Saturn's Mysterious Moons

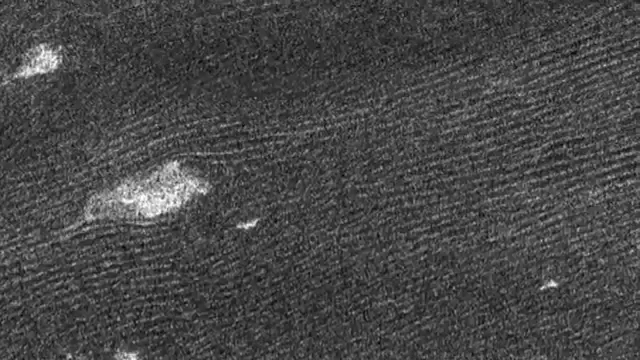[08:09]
Repeated radar passes by Cassini reveal extensive dune fields of methane mud, wetlands, volcanic vents, and the occasional crater.